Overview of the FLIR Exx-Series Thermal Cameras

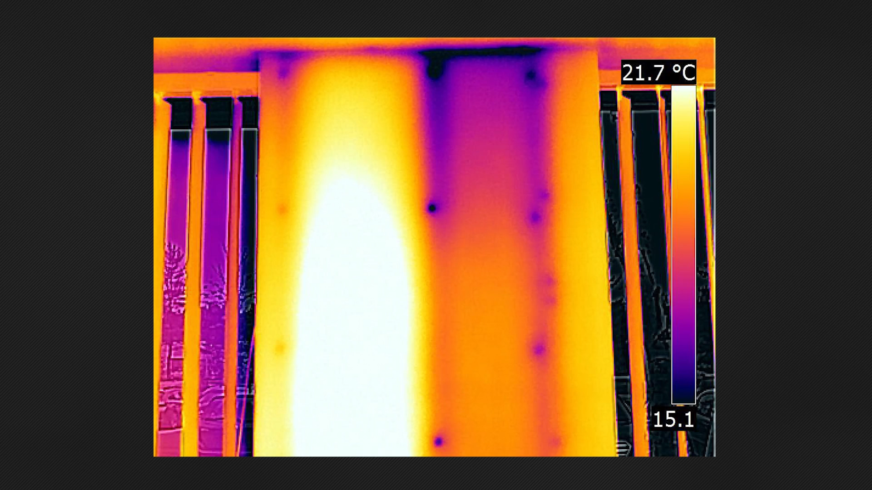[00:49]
On screen: scale top 21.7°C
vibrant imagery that can be enhanced with the patented FLIR MSS technology for added detail and perspective.
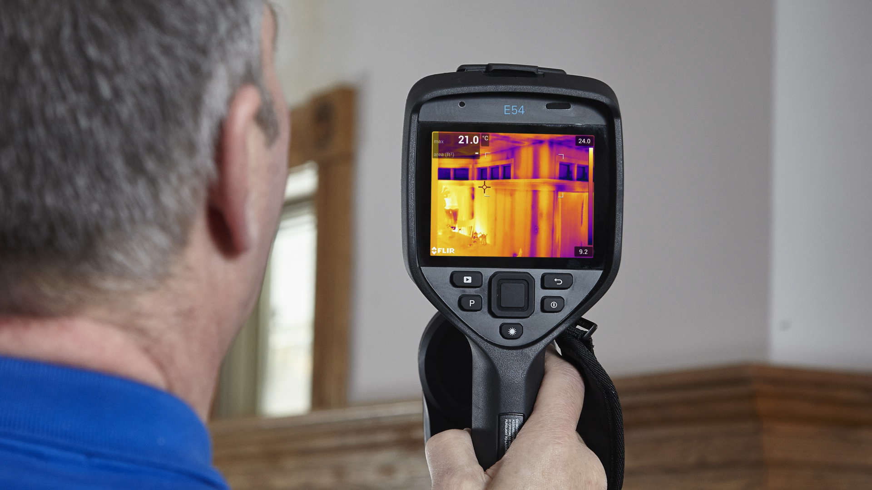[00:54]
On screen: spot 21.0°C
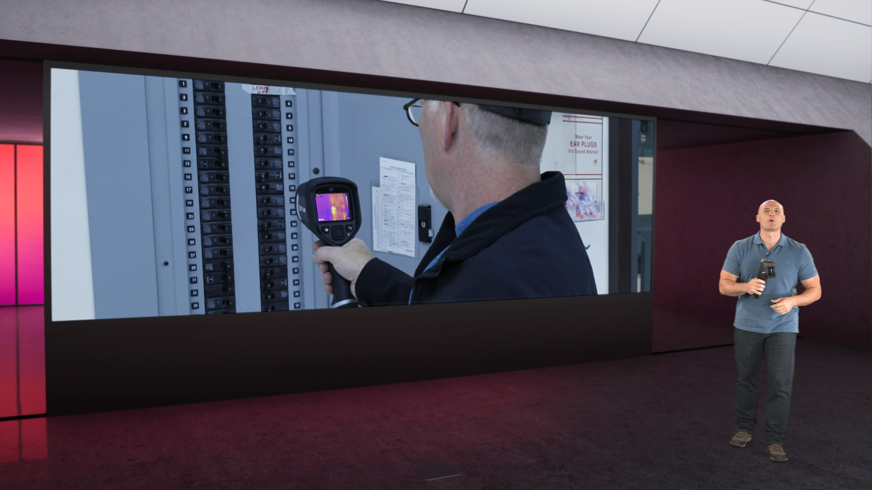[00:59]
It also features onboard FLIR inspection route which helps inspectors stay organized when surveying large or multiple locations.
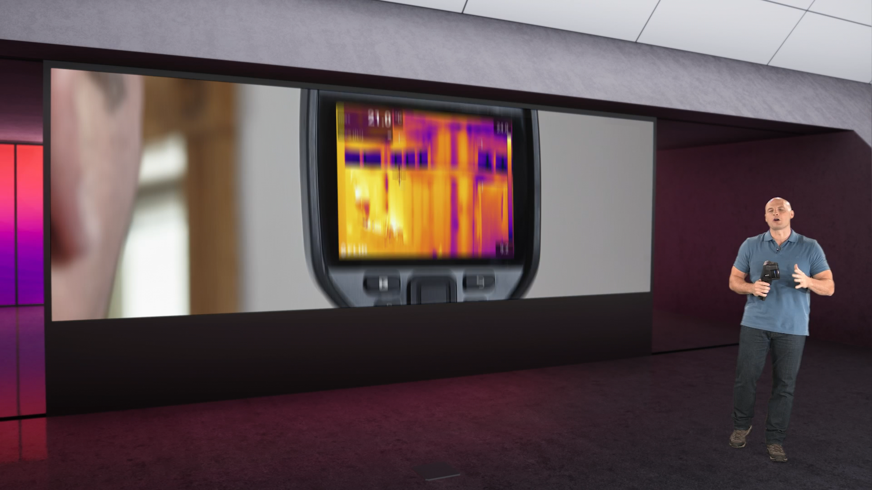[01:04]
Next up we've got the E76. Now this one has the same great features as the E54 but
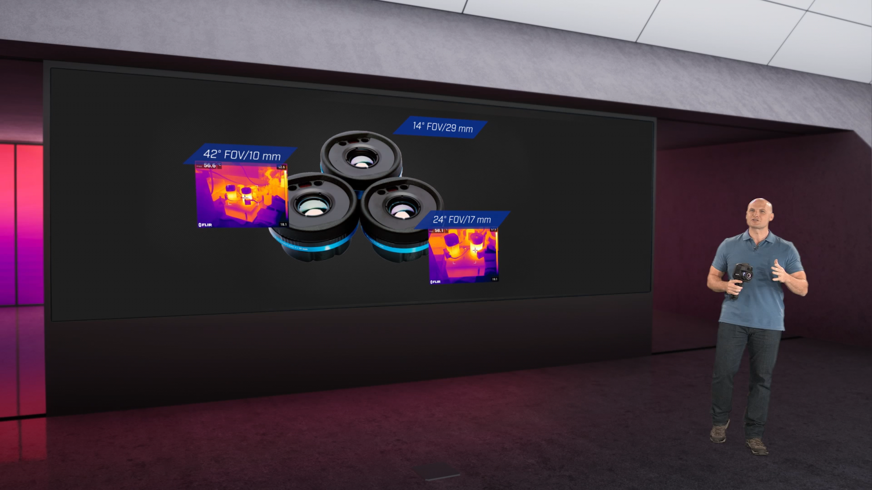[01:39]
or use the telephoto lens to get a closer look at distant subjects.
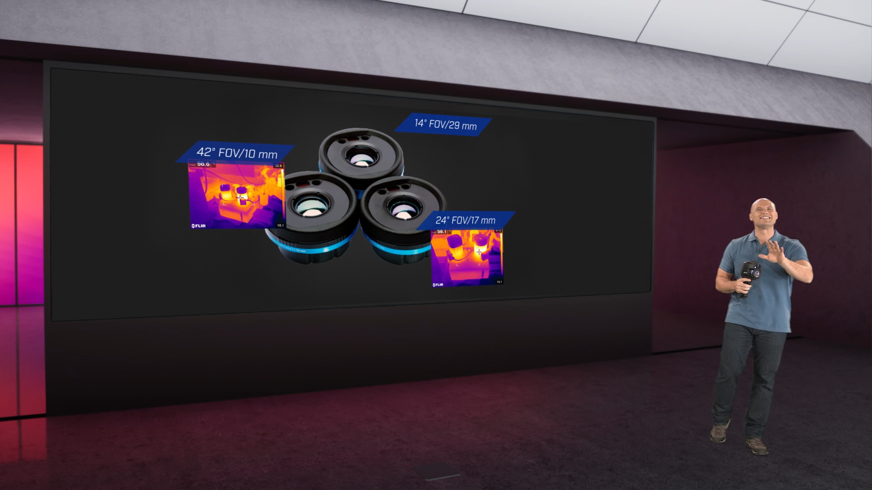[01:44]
Now this one will run you a little bit more but those features are so worth it. Third, we've got the E86.
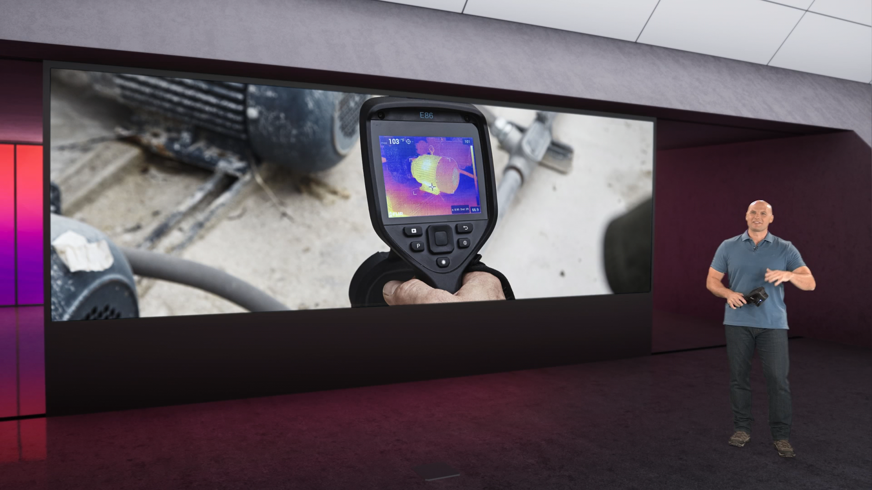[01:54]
Now the E86 is another great option for fast, accurate detection of hot spots and hidden deficiencies.
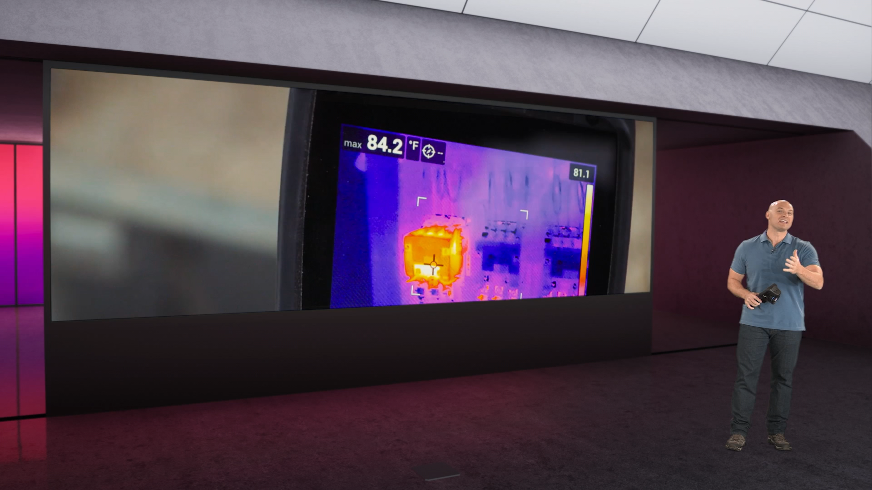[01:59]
On screen: max 84.2°F
The E86 has got those same great features as the E76 but with expanded resolution,
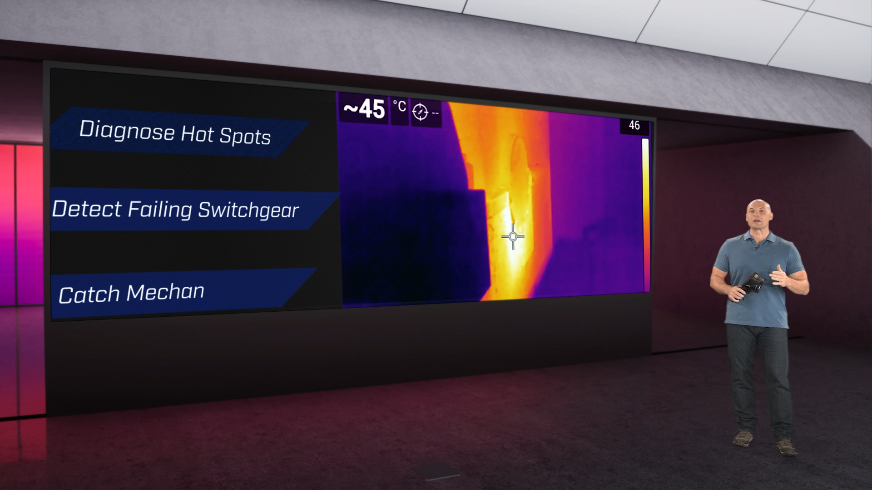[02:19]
That means you can make a box on the screen, use the laser autofocus feature to measure the size in square meters or feet.
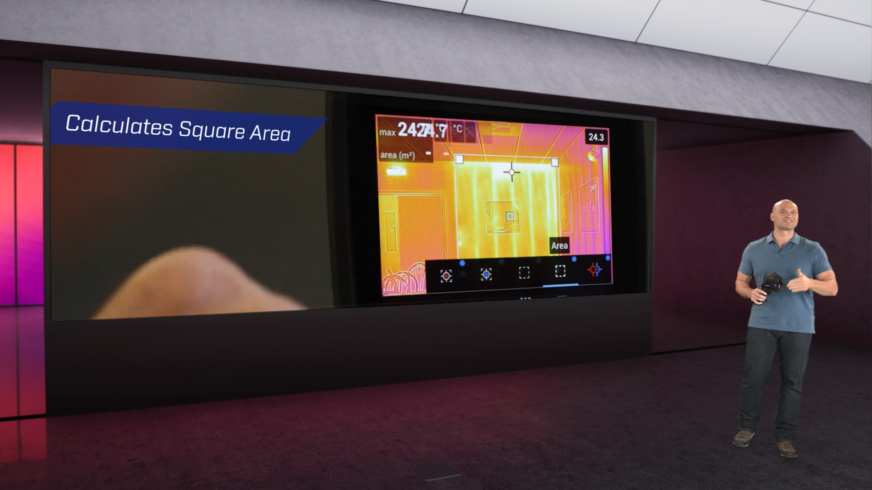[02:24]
This is a great feature if you have to replace
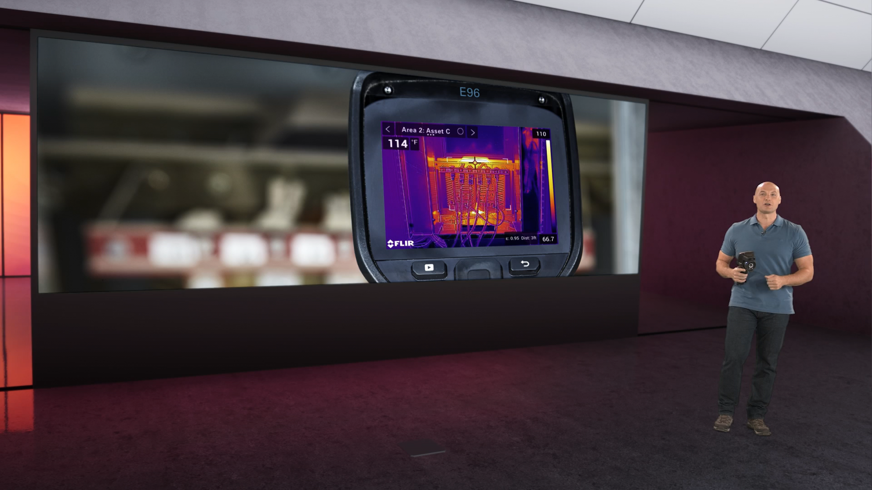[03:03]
On screen: spot 114°F
over greater distances so that you can safely diagnose electrical faults or locate anomalies at higher temps and in harsher environments.